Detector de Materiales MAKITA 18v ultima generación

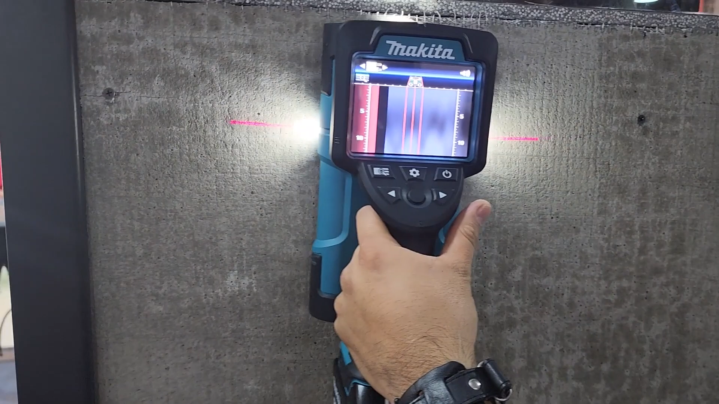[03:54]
de esa manera yo ya hice mi primer escaneo voy a bajar aquí ya vemos que me marcó
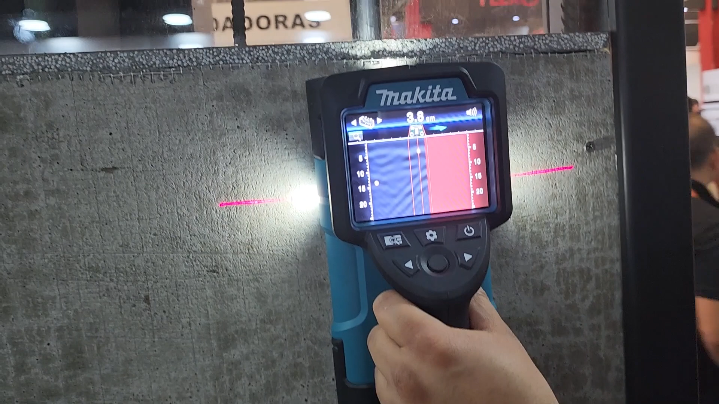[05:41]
auditiva la cual podemos aumentar o disminuir el volumen y ahí estamos nosotros localizando el
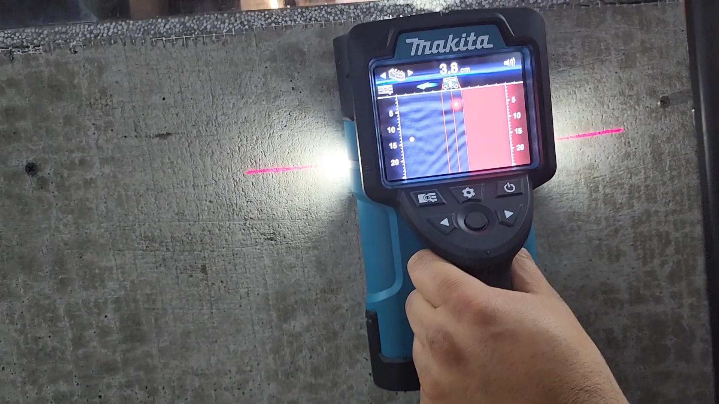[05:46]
material que se encuentra voy a ir regresando igual de igual manera
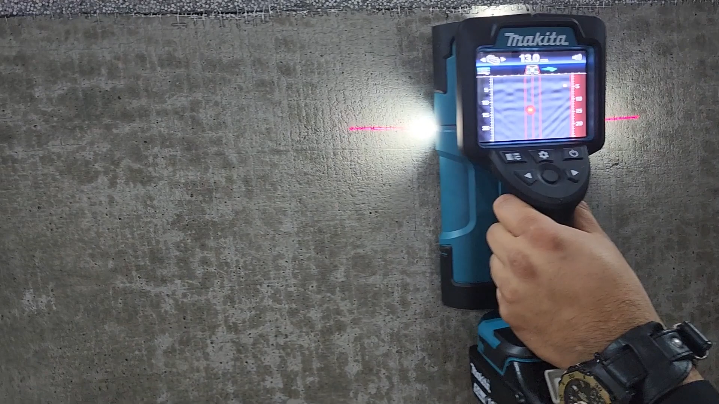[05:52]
aquí tenemos que está detectando otra tubería igual de tamaño mayor y está con la alerta inclusive me marca a qué profundidad a veces se encuentran los materiales 13 centímetros ok lo que es la profundidad
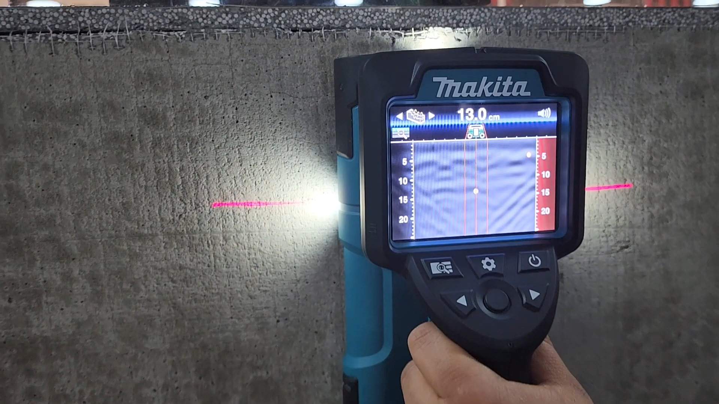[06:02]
vamos a hacer ahora la segunda fase del escaneo
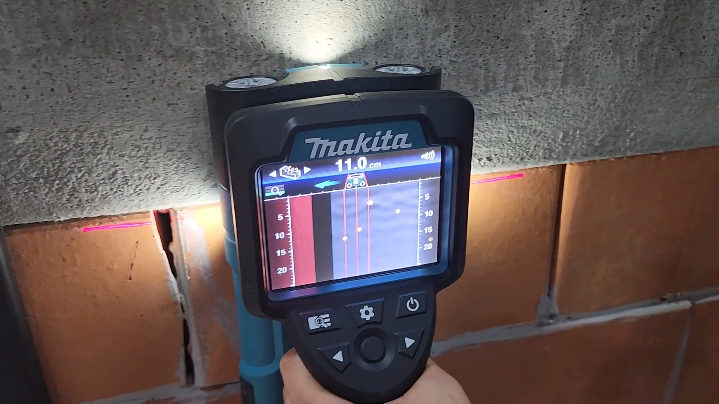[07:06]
levanto mi escaneo y aquí me va a marcar donde se encuentra nuestro material aquí nosotros vamos a poder detectar hay una varilla,